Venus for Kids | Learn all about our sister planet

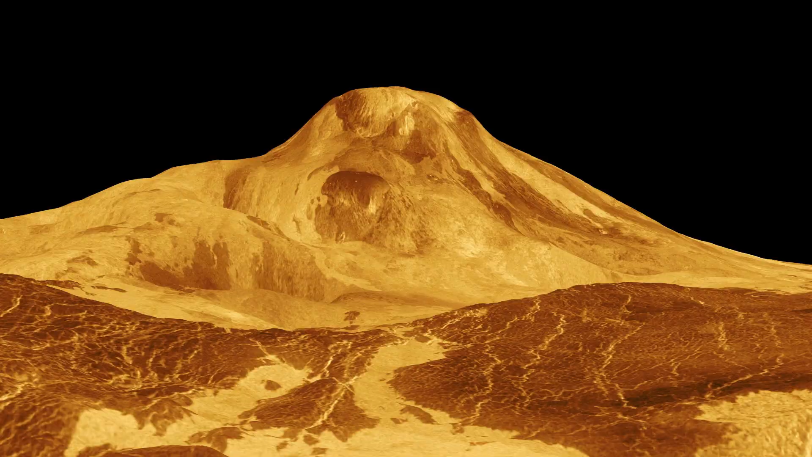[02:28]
The tallest volcano on Venus is called Ma'at Mons, which is named after the Egyptian goddess of truth and justice.